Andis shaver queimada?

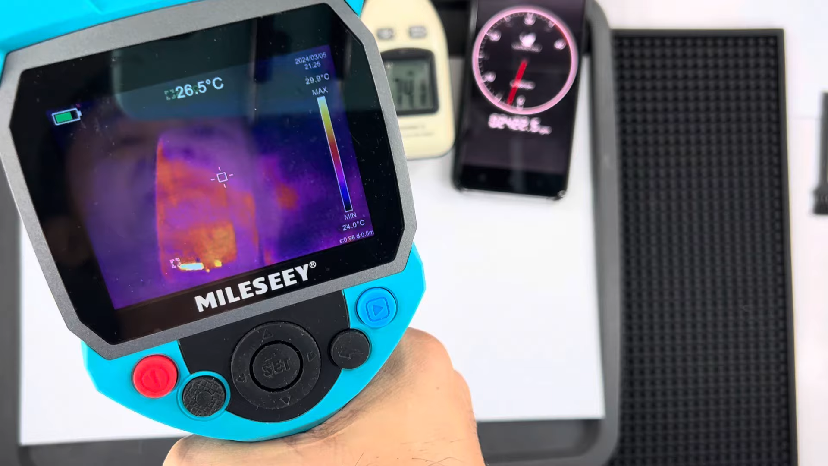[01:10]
On screen: spot 26.5°C, scale bottom 24.0°C
Ah, e quero também apresentar a temperatura. Como vocês podem ver, vou colocar do lado aqui, ó. Vai estar um pouquinho quente aqui porque eu estava carregando ela, né? Então levemente aquecido e esse outro frio.
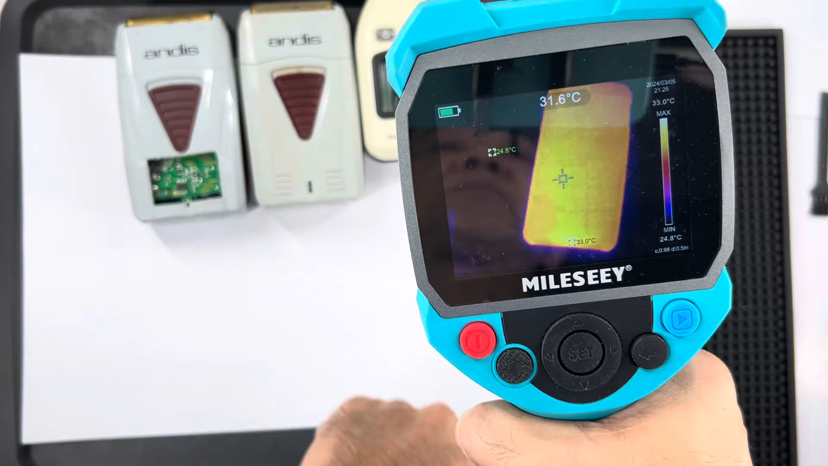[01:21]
On screen: spot 31.6°C, max 33.0°C, min 24.8°C
O que está quente aqui agora, por exemplo, é a tela, que já estou fazendo alguns testes, já está alguns minutos ligado. E olha como é que esquenta a tela, né, gente? É bacana, né? Então vamos lá. Máquina então não. Ah, o que você vê o brilho aqui, ó, porque tá pegando calor daqui de cima. Ele reflete, né? Por causa dessas plaquinhas aqui, ó.
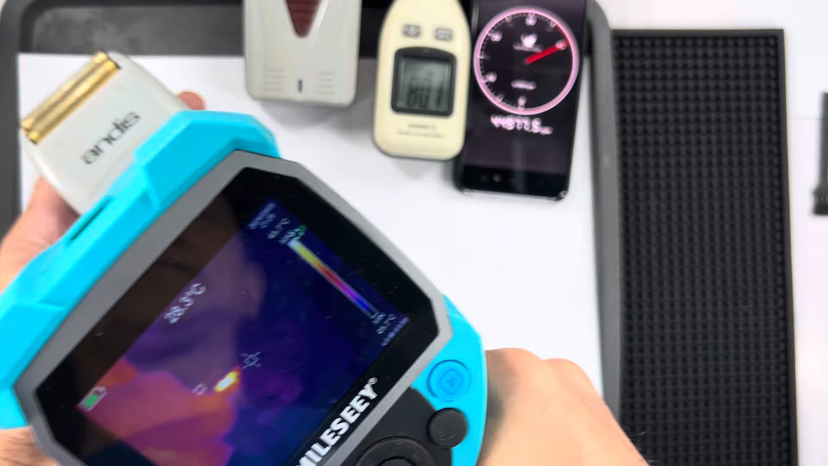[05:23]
Ó, com poucos segundos, ó, a temperatura que chegou, ó. Tá lá em cima.